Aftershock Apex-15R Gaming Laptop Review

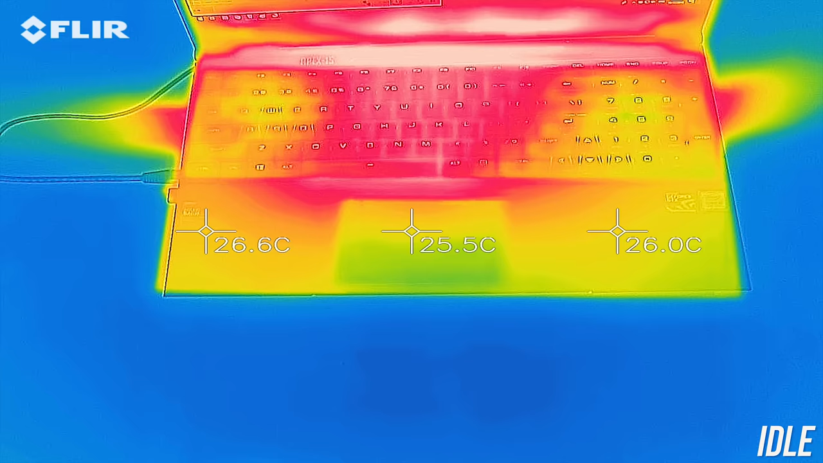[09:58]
As for the external temperatures where you'll actually be putting your hands, at idle it was in the low 30s in the center,
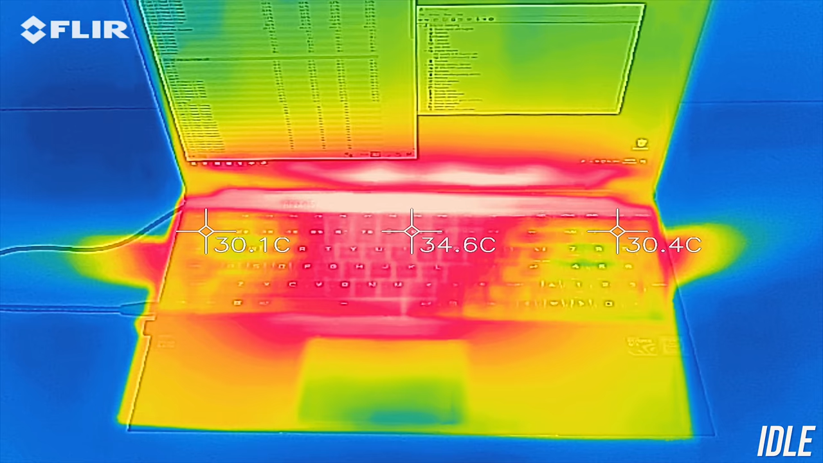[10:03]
peaking to the high 30s right up the back, fairly standard.
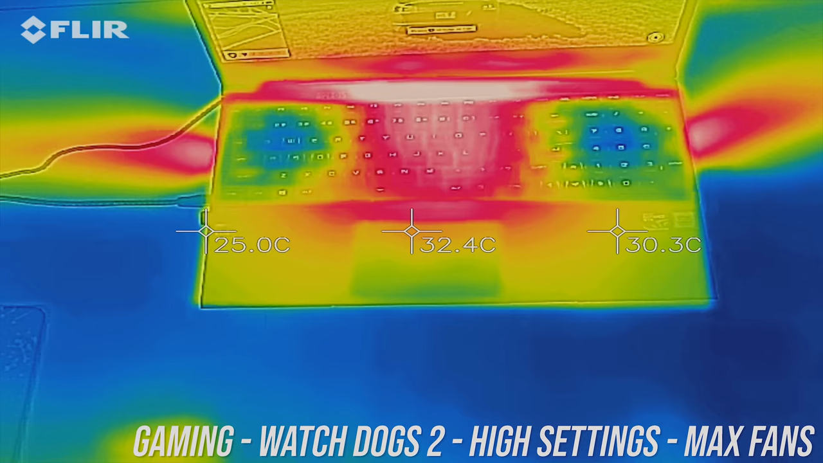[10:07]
While gaming the center reaches the mid 40s and around 50 degrees Celsius right up the back,
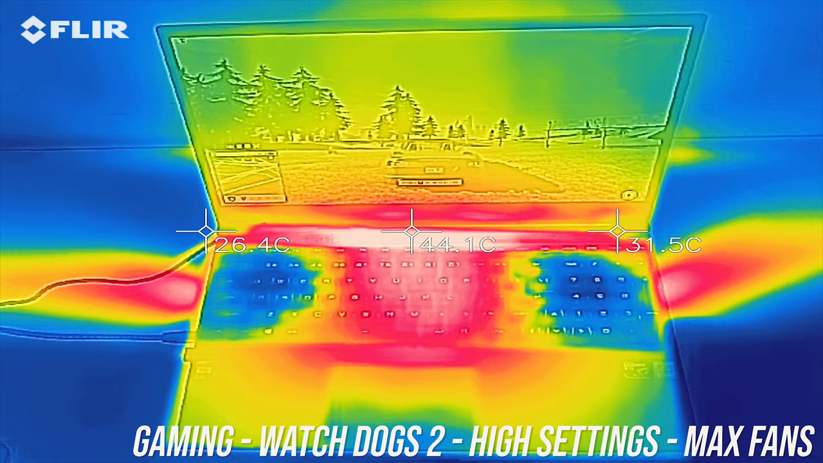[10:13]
with the left and right sides of the keyboard much cooler in comparison, and then similar results while under stress test. As for the fan noise produced by the laptop, I'll let you have a listen to some of these tests.